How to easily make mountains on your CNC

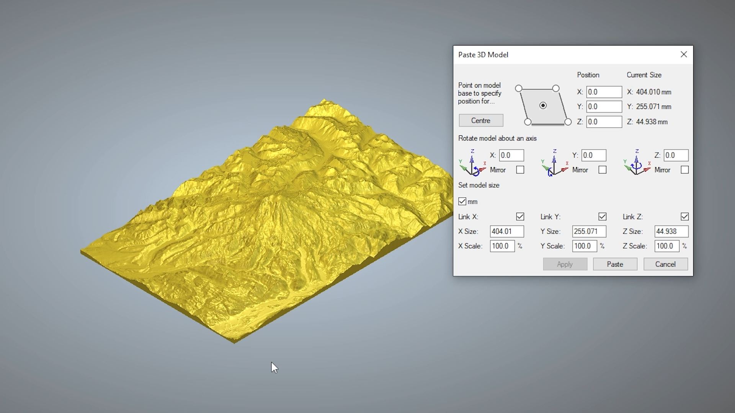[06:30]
We are then going to click centre to bring it into the material and there it sits where we need it to. We will click paste to make it permanent and then we will close down this dialogue
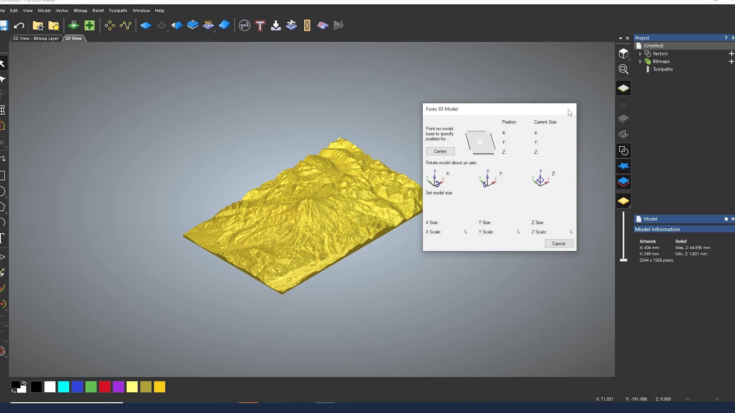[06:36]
box and ultimately there is our 3D file embedded into our model area and obviously we can see all of the detail going on within it. Now the first thing that we need to do is head over to the tool paths menu and select the 3D relief
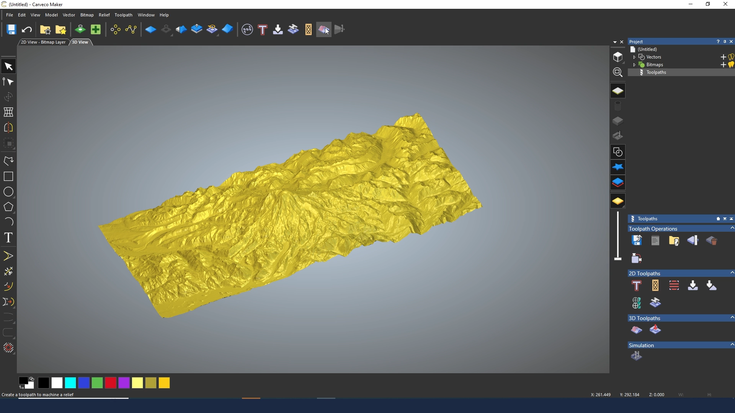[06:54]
tool right down here or it should be in your top toolbar up here as a shortcut. In terms of the area to machine we want this to be the whole relief that we have just generated. For the finishing options usually you will want to use a tapered ball nose.
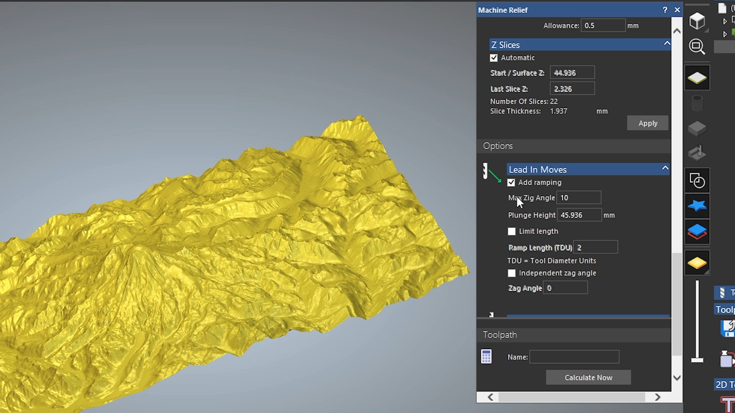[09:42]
I am going to leave this on automatic. I always leave it on automatic and we come down to the final options. I don't need any leading moves. You can add ramping if you want to. Now ultimately adding ramping will extend the bits of your life and obviously make the entry into the material gentler but it does increase the overall time of the machine. So I am going to leave that unticked for now.
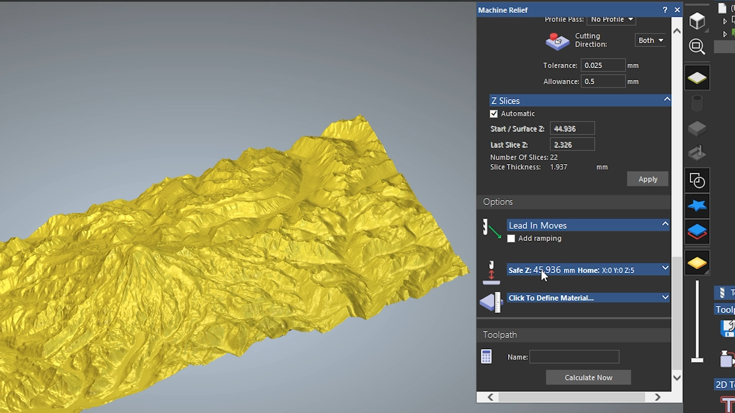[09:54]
I am going to come down to the material settings here. Next we will come to our safe settings and I am just going to adjust this to be 5 millimetres.